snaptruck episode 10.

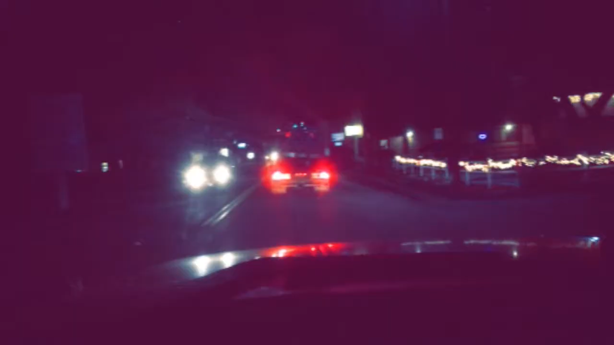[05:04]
So here we are, following the tow truck with his truck on it, so I can get to the house, get in the gate, drop his bike off. But I do gotta say, this 10 miles of washboard is awesome.